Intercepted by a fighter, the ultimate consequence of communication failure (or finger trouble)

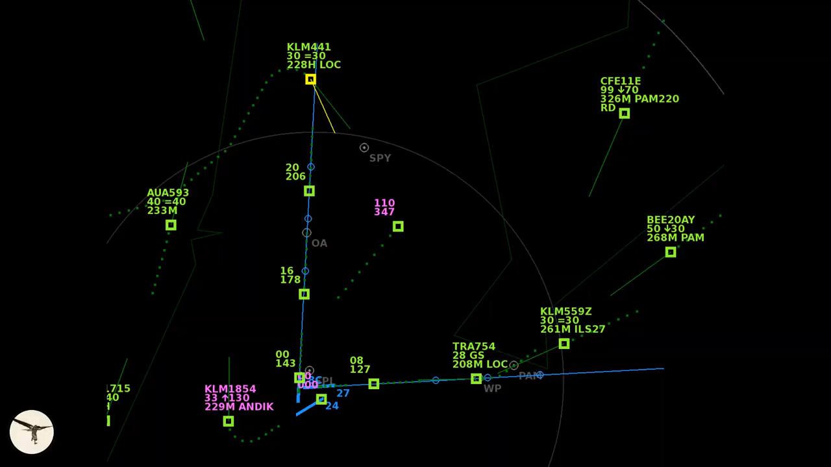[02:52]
The code is called mode alpha, and when they give us the code they say squawk, so and so.
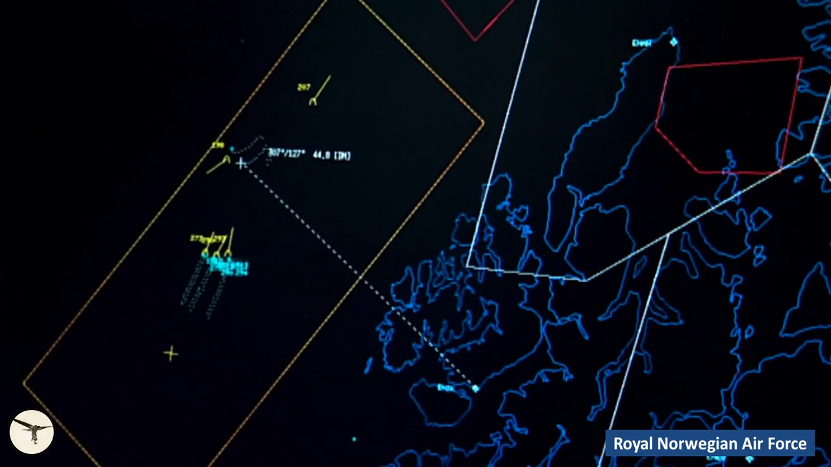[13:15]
When the Russians fly down the coast outside Norway and further down Europe,